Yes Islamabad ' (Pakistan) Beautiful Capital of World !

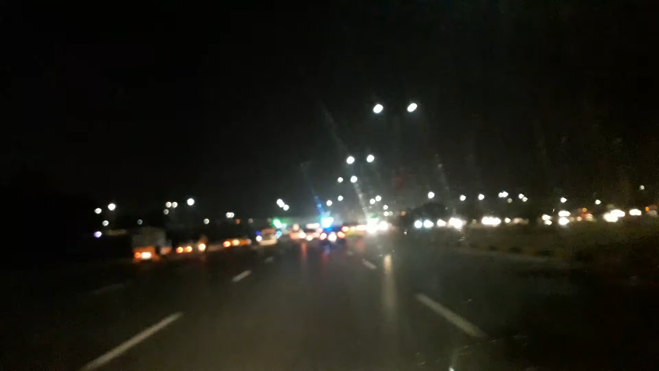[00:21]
دکنوں کا بھی ایک بہت بڑا حوالہ فیض آباد کے حوالے سے ہے، کیونکہ فیض آباد ایک ایسا پوائنٹ ہے اسلام آباد اور پنڈی کے درمیان جہاں پہ رکاوٹیں کھڑی ہونے سے یا دھرنا دینے سے معاملات زندگی جو ہے وہ رک سے جاتے ہیں۔ یہ اب ہم فیض آباد پل کے نیچے سے گزر رہے ہیں،
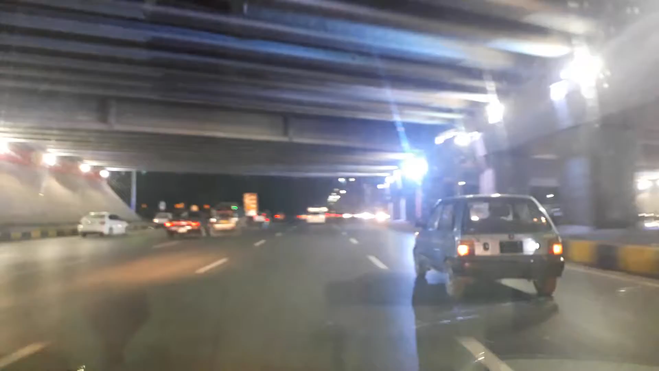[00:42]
اب ادھر سے آپ مری جا سکتے ہیں سیدھے آپ فیصل ماس کی طرف، اسلام آباد کے اندر 0 پوائنٹ سے انٹر ہو جاتے ہیں۔ تو اب یہ جو ہے اسلام آباد آپ کے سامنے ہے، اور روشنیاں جو ہے جگمگا رہی ہیں، ایک طرف گاڑیوں کی ہیں تو دوسری طرف جو سیڑھیوں کی طرف سے لگائی گئی ہیں
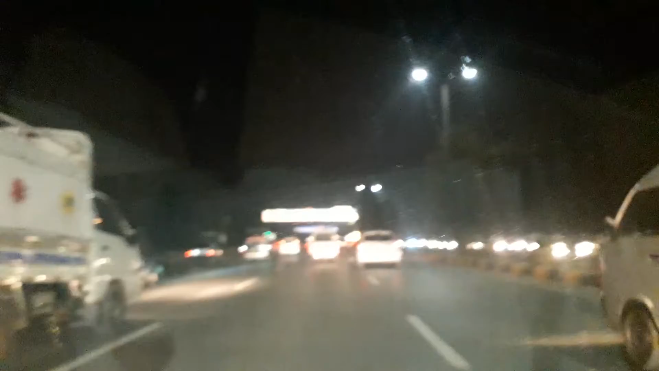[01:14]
اسلام آباد ایکسپریس ہائی وے پہ۔ اب یہ ایئرپورٹ کو بھی مینشن کر رہا ہے، یہاں پہ پشاور، لاہور، ٹیکسلا، اچھا اس کے علاوہ اسلام آباد، دلی ویریا، فیصل ماس کو بھی کرنا چاہیے ویسے سیدھا، ہم اگر جائیں تو فیصل ماس کو جائیں گے۔ تو اسلام آباد ہائی وے پہ میں ہوں، میں بھی اسلام آباد کے اندر جو انٹر ہو رہا ہوں، میں نے کہا کیوں نہ آپ کو ذرا اسلام آباد کی رات کا ویو بھی کرا دیا جائے۔
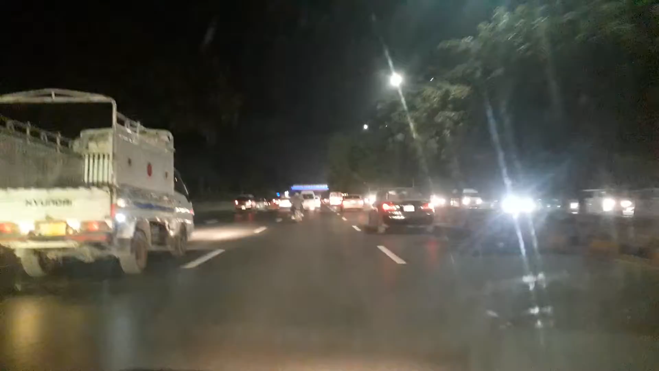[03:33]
زیرو پوائنٹ کا پل جو ہے وہ نارملی بند نہیں ہوتا دکنوں یا کسی بھی پولیٹیکل یا مذہبی جماعت کی طرف سے، لیکن 0 پوائنٹ جو ہے وہ نہیں ہوتا۔ فیض آباد جب ہو جاتا ہے تو پھر وہ ظاہر ہے وہاں پہ بھی ایک روح کا عالم ہوتا ہے۔ بارت یہ ہے کہ روشنیاں اور ایک نئی شیپ بارت ملی ہے اس روڈ کو اور اس کو،
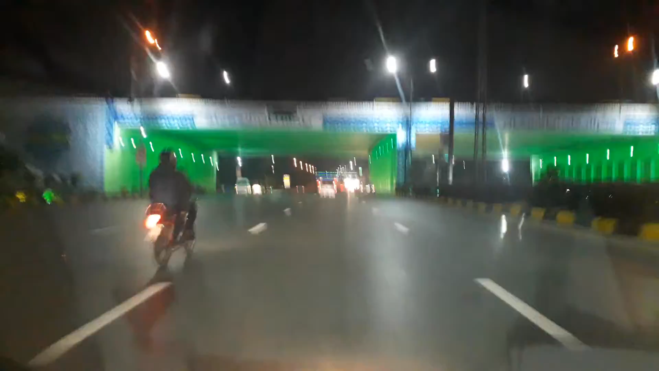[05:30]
ये अब हमने 0 पॉइंट का ब्रिज जो है क्रॉस कर लिया जो ग्रीन और खसूसी तौर पर वो है। इस साइड पे आपको ZTPL का टावर है, फिर यहाँ से आप मरी ऊपर जा सकते हैं।
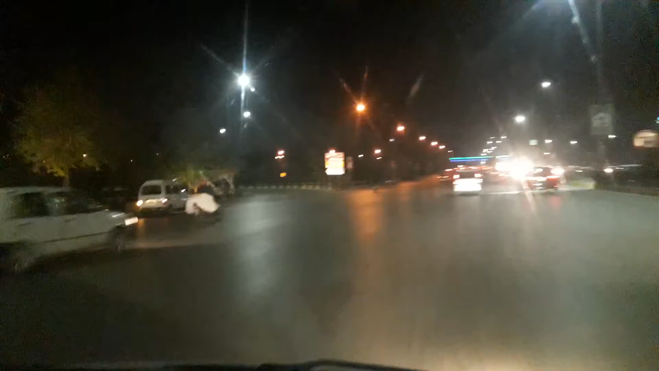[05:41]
तो सीधा मैंने जैसे आपको कहा आप सुपरडोजर हुआ और फैसल मास्क पे ये जो रोड है इस्लामाबाद हाईवे के बाद फिर वहाँ दाएँ बाएँ आपको मार्बला रोड मिलेगा। तो ये व्यू था, मैंने चाहा चलो आपके साथ शेयर किया जाए। इस्लामाबाद जो है दुनिया का खूबसूरत तरीन कैपिटल है और